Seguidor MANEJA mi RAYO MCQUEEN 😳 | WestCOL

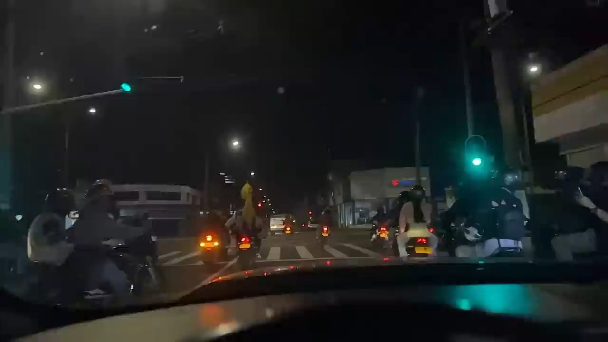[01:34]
Aquí a la derecha, mira esa gonorrea de Pikachu ahí.